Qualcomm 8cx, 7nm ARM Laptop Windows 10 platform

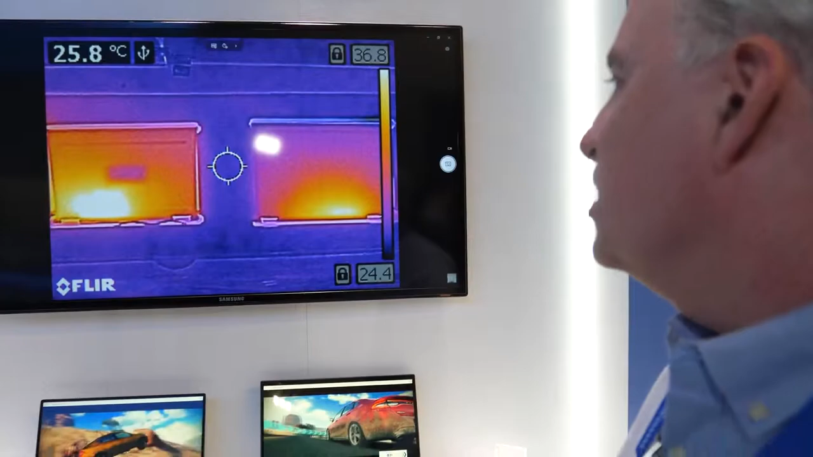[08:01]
On screen: spot 25.8°C
So you can see how hot a product that uses traditional X86 architecture is versus something that's using the ARM architecture or Qualcomm architecture.